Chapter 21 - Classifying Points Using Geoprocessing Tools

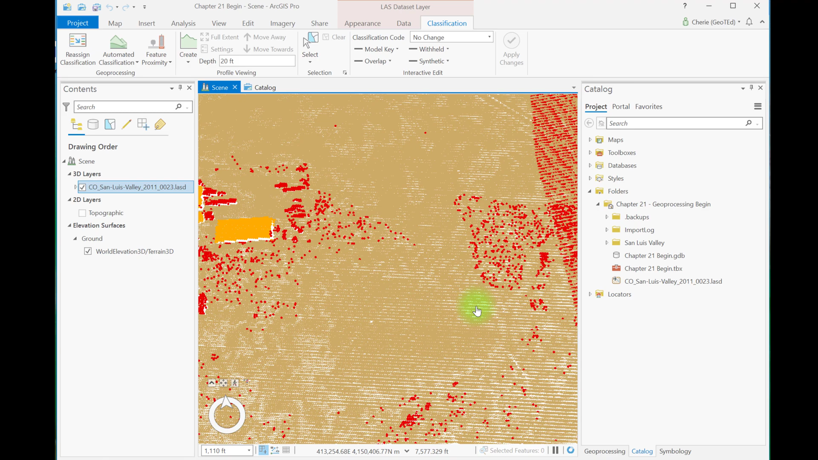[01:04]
and vegetation that were interactively classified in chapter 19 and let's create a profile view.
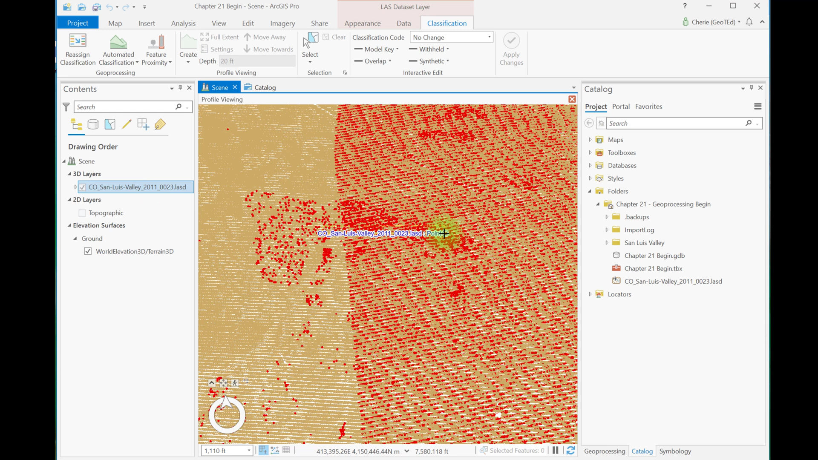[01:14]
A variety of unassigned points are found in this region. Many that actually look like ground points. Let's practice on this limited extent to see how the tool operates. You can leave profile view open and open the classified ground tool.
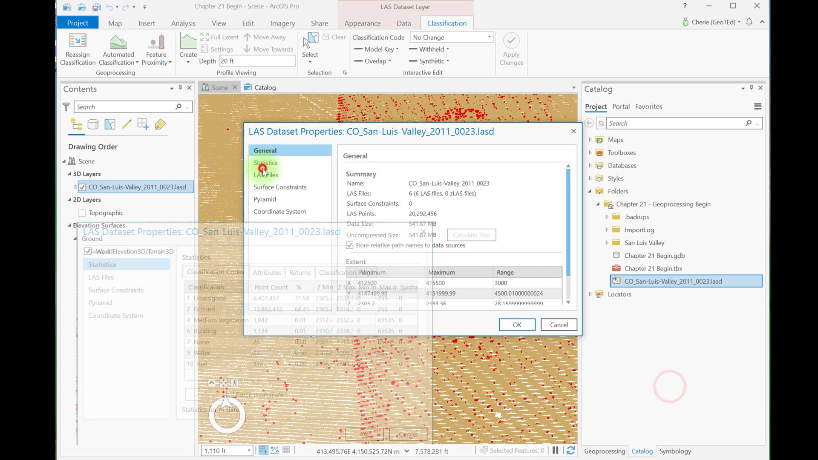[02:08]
from the beginning, we can see that significantly more unassigned points have been classified as ground.
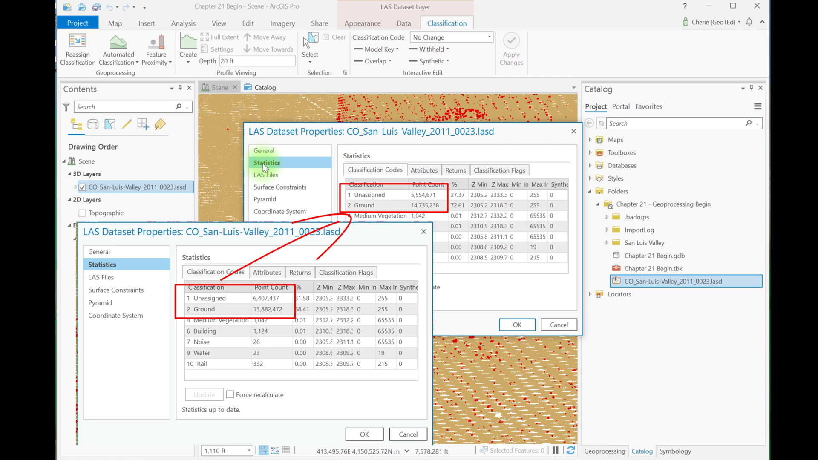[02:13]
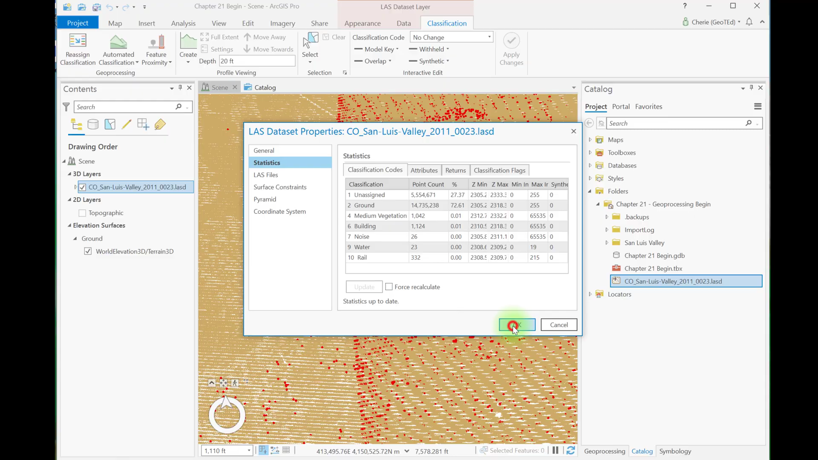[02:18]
Let's zoom out and run the tool one more time, but for a greater extent.
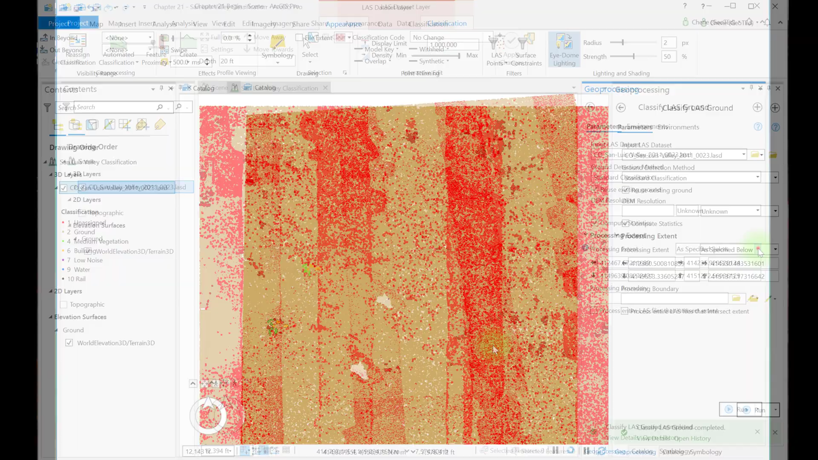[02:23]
We'll go ahead and process the entire dataset for ground points. Leave all settings as default. Be sure you reuse existing ground. Change this to default, which will run for the entire set then, and run the tool.
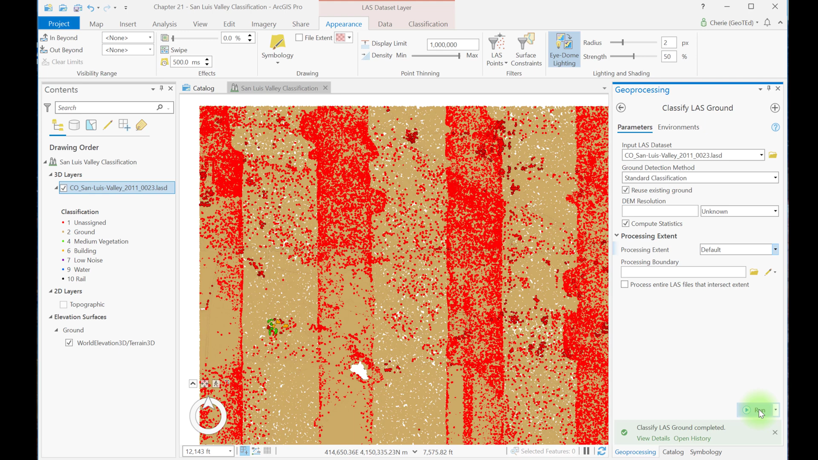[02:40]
Viewing the statistics, we see that after the entire dataset has been processed, there are still a significant number of unassigned points.
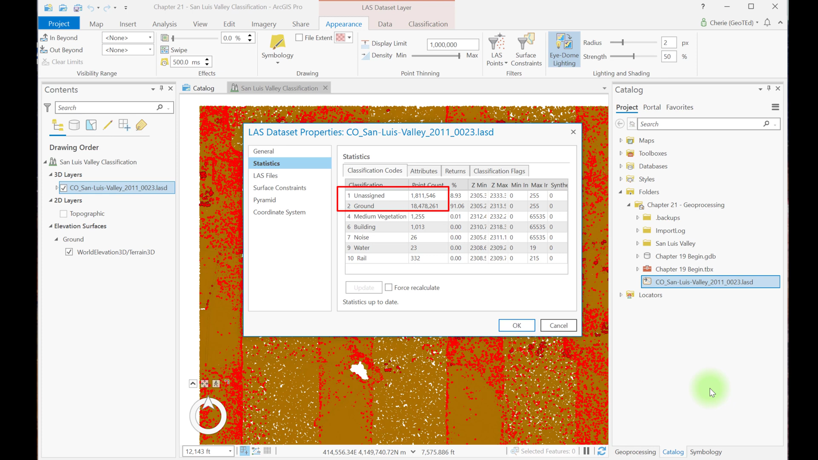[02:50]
Now let's use a different tool, Classify by Height, to classify some of the vegetation.
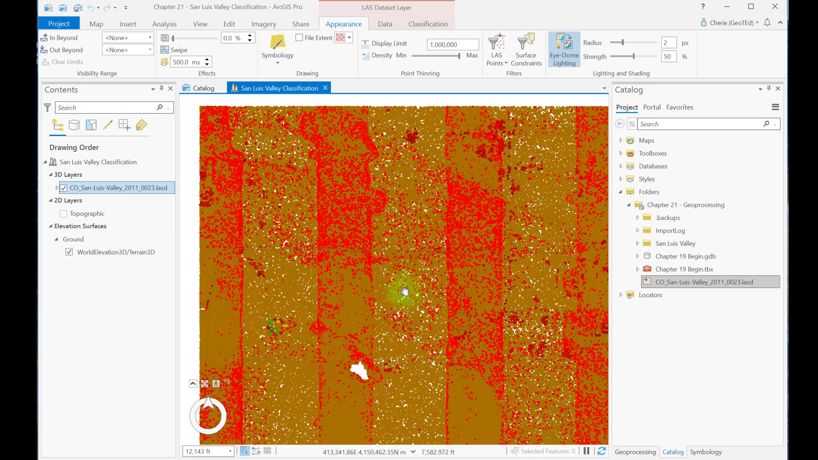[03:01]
Zoom into the region from chapter 19, where buildings and medium vegetation or trees were identified.
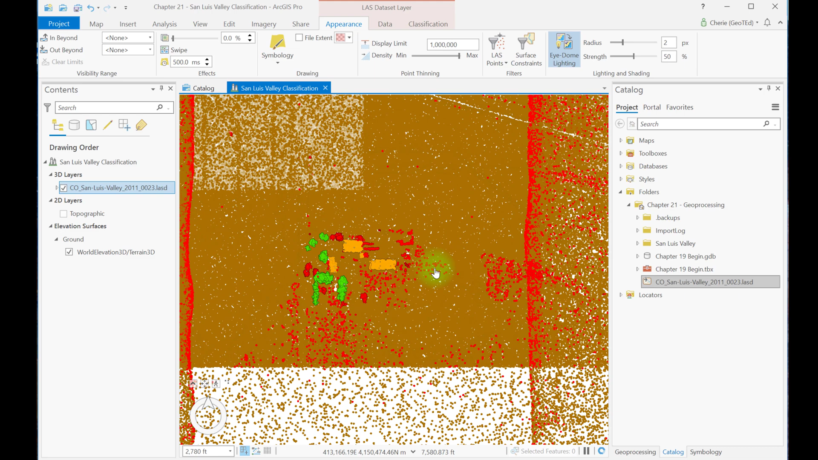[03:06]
But all vegetation in this scene is not yet classified. Now this is going to look a little different from when I started this video because I turned on iDome lighting to help visualize some of these LiDAR points. Let's create a profile view right across here.
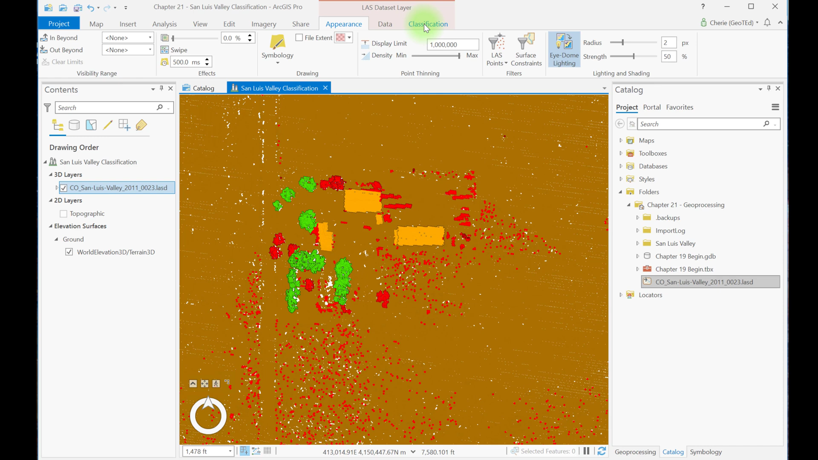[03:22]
So I'm going to go to Classification, Create, and start my profile view here. Using the measure tool, we measured negative 3.16 meters of vertical distance between the identified point here to the ground.
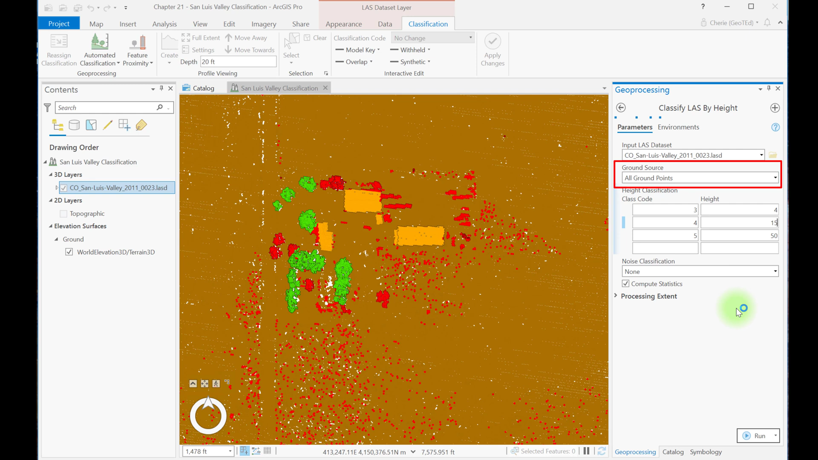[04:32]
Based on our measurements, let's change low vegetation to 4 meters, medium vegetation to 15 meters, and we'll leave high vegetation at 50. We'll also leave ground source as all ground points, noise classification as none, and the processing extent as default. Now let's run the tool. And this is going to process the entire data set.
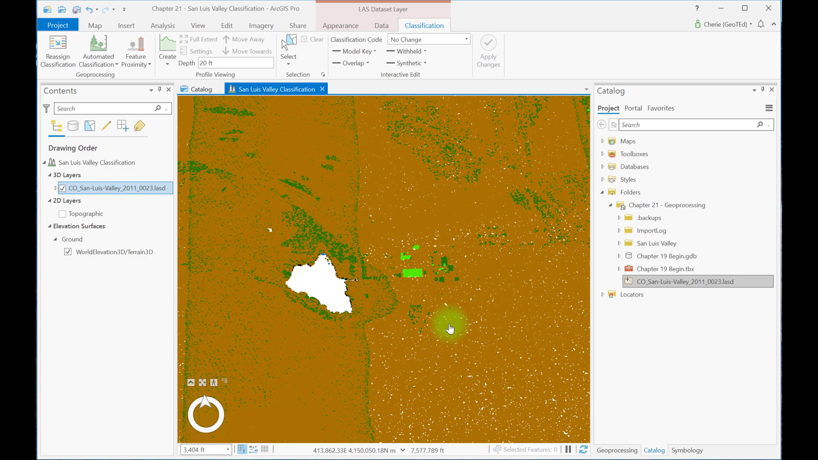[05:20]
Those unassigned points were assigned values by the classify by height tool. Now let's see how to correct a misclassification. Let's first zoom into the largest of these buildings.
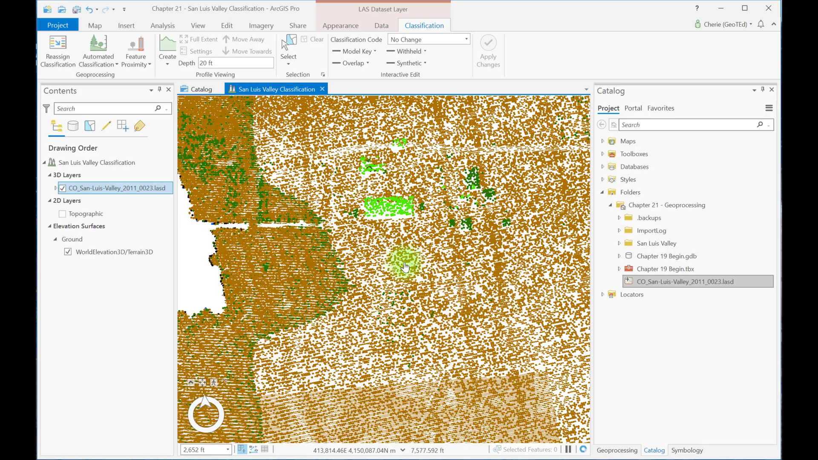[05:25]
The only medium vegetation showing, the lighter green, are the building and roof points.
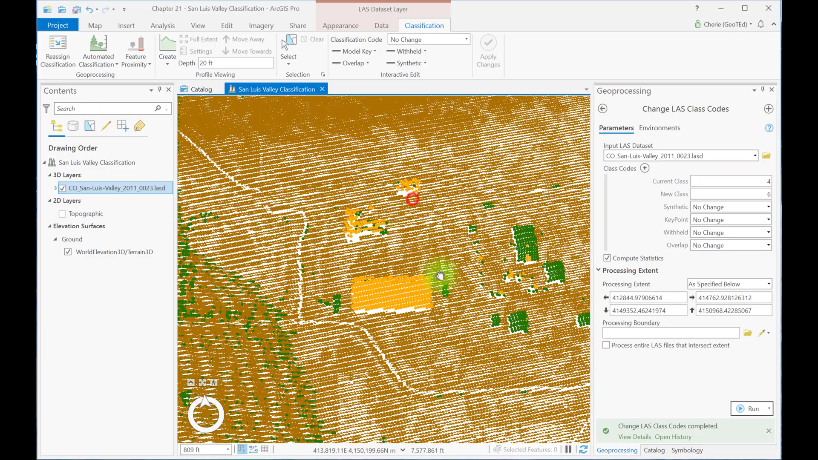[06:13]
We can correct some of those points just north of the largest building. We can zoom in here and create a profile view and use interactive processing. So we can see that these are probably trees. If we just
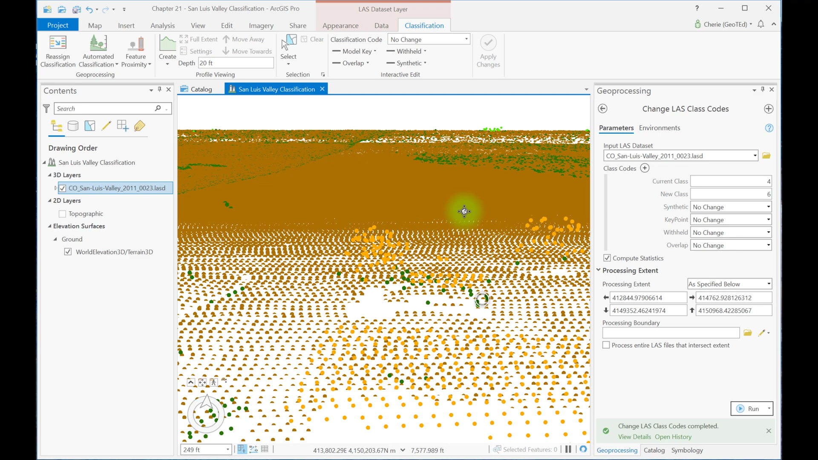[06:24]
change that view. And if we create a profile view here,